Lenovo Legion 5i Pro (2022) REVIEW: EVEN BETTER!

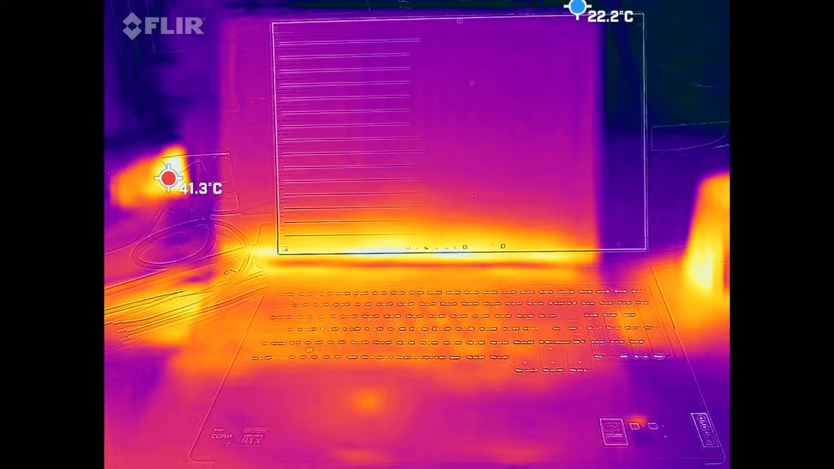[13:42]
under heavy load when you're gaming and things like that i notice the surface temperatures can get pretty odd especially on the bottom where i don't think you
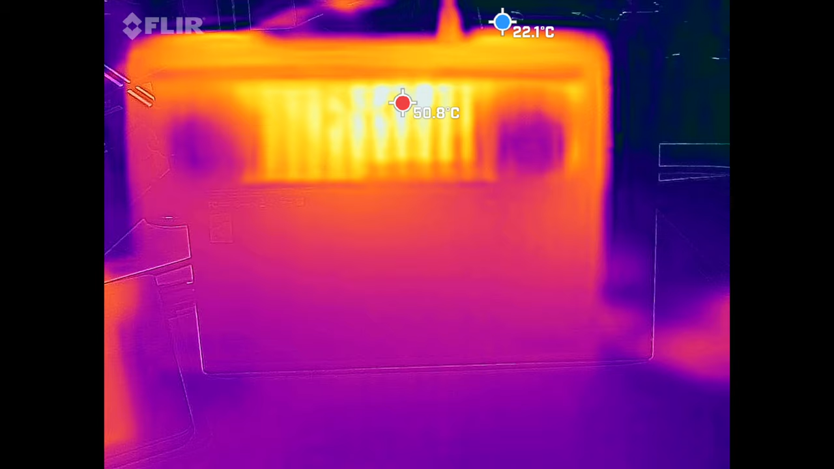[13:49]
want to use this on your lap when you're gaming or doing things like that i
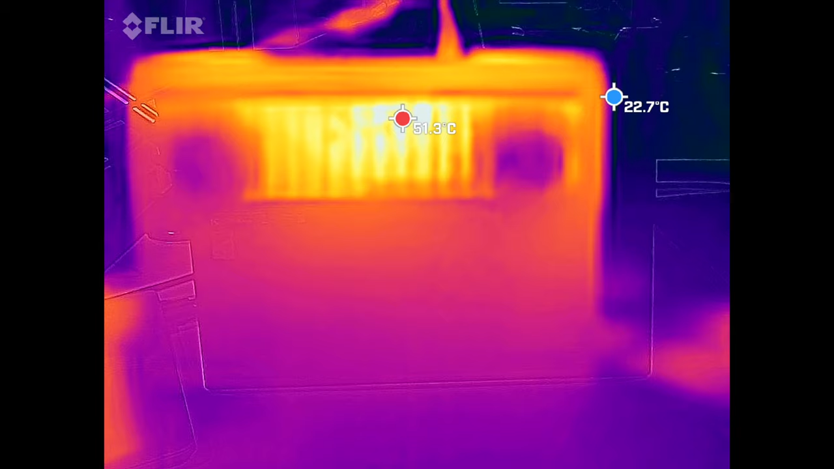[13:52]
On screen: min 22.7°C
would use it on a desk or a table not too crazy but it definitely gets up there in the 50s so
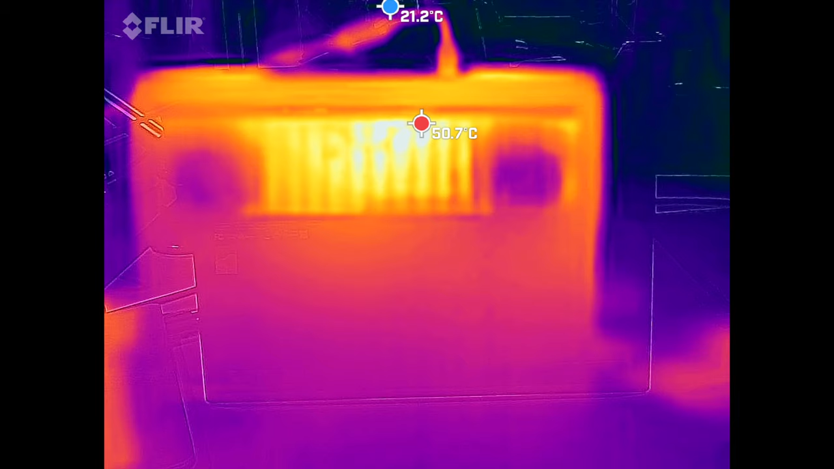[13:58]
On screen: min 21.2°C
i definitely would uh watch out for that and i love the fact that hitting the function plus the q key cycles